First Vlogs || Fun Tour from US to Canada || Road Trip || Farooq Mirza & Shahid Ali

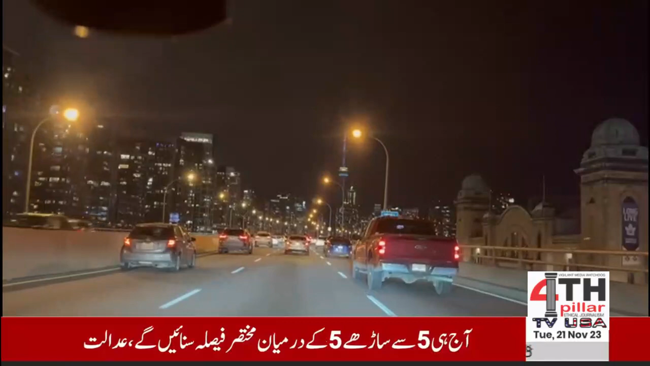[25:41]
सीएन टावर जी ये लैंडमार्क है और अल्टीमेट डेस्टिनेशन है टूरिस्ट के लिए भी, और जैसे लैंडमार्क है हर शहर का एक लैंडमार्क होता है,